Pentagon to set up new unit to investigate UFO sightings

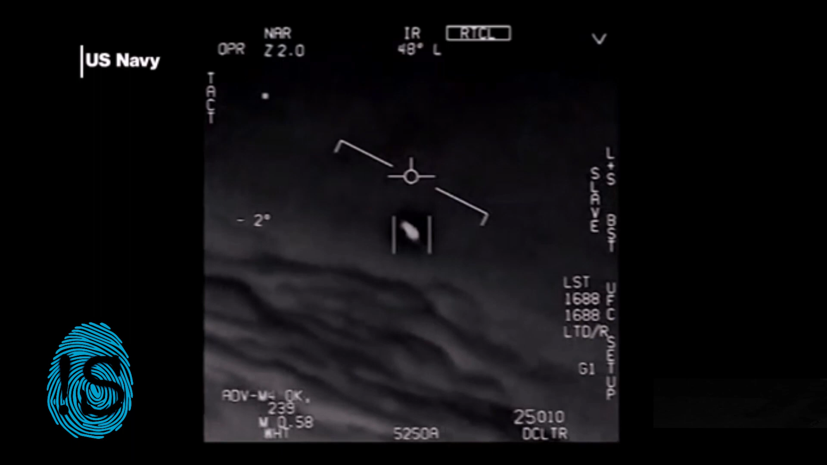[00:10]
Navy to investigate UFO sightings. With the creation of the Unidentified Aerial Phenomena Task Force, the Defense Department hopes to improve its understanding of and gain insight into the nature and regions of UAPs, spokeswoman Susan Goh said in a statement. Rather than little green alien invaders, the U.S. military is actually concerned about unidentified aerial phenomena connected with its terrestrial adversaries.
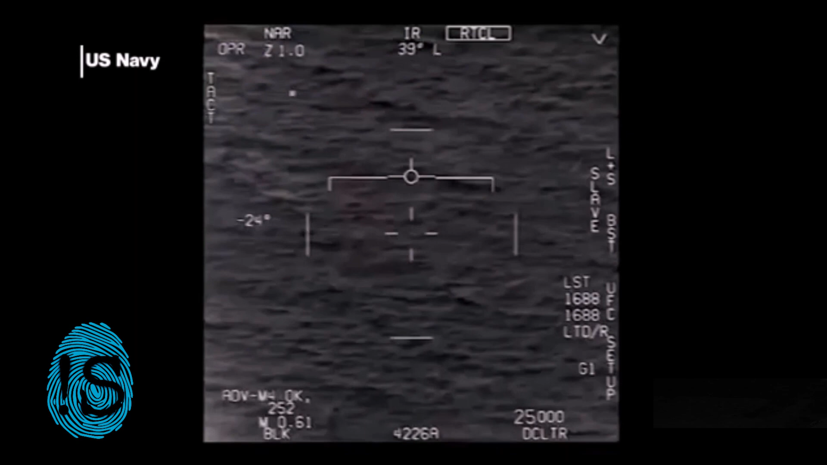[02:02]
Navy pilots showing mid-air encounters that appear to be UFOs. The grainy black and white footages had previously been leaked in the Navy, had acknowledged they were Navy videos. One of the videos was shot in November 2004 and the other two in January 2015. In one, the weapon sensor operator appears to lose lock on the rapidly moving oblong object, which seconds later suddenly accelerates away to the left and out of the view.
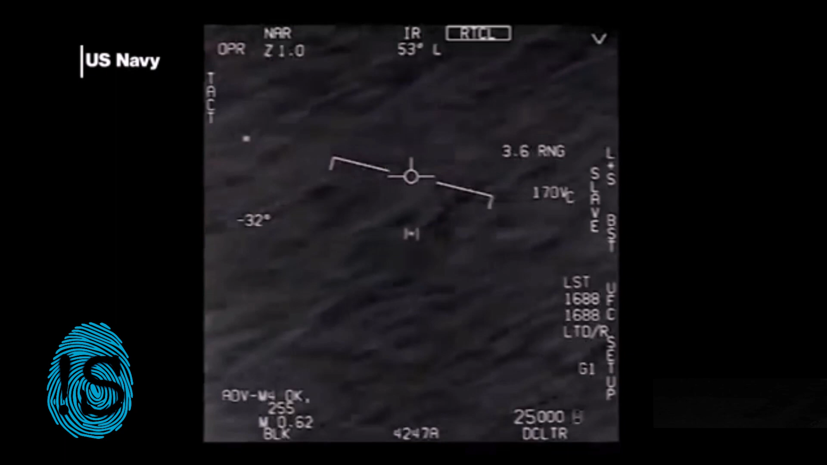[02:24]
In another video tracking an object above the clouds, one pilot wondered if it is a drone. The Pentagon said Friday they are setting up a new task force under the U.S. Navy to investigate UFO sightings.
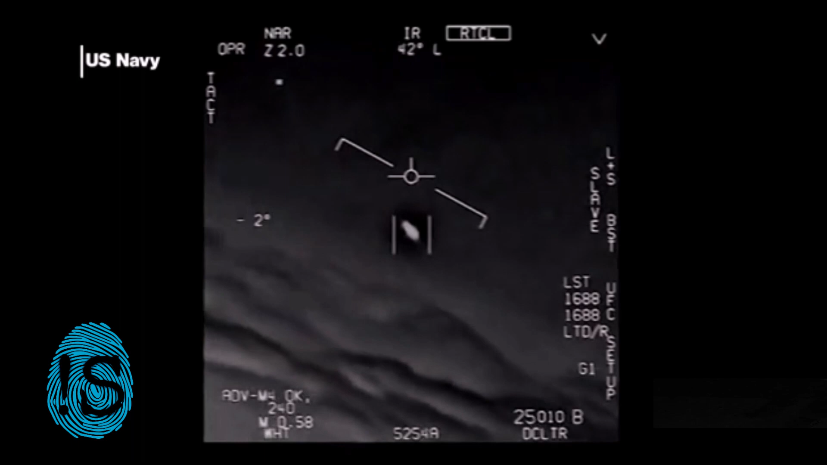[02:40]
With the creation of the Unidentified Aerial Phenomena Task Force, the Defense Department hopes to improve its understanding of and gain insight into the nature and regions of UAPs, spokeswoman Susan Goh said in a statement. Rather than little green alien invaders, the U.S.
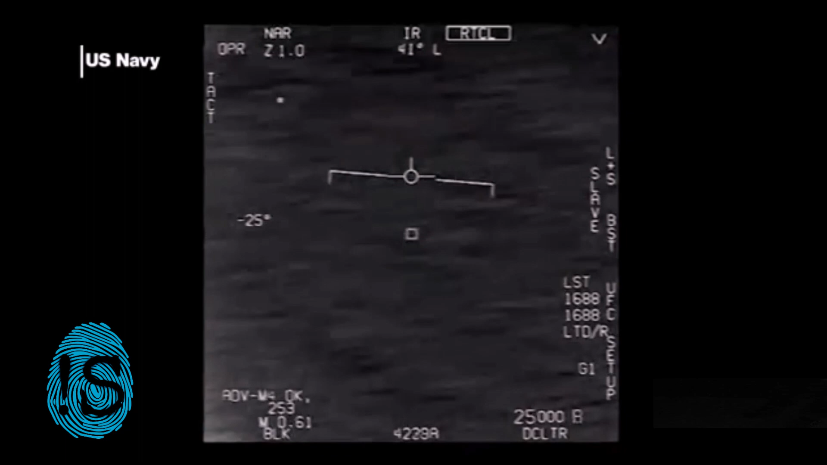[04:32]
2004 and the other two in January 2015. In one, the weapon sensor operator appears to lose luck on the rapidly moving oblong object, which seconds later suddenly accelerates away to the left and out of the view. In another video tracking an object above the clouds, one pilot wonder if it is a drone.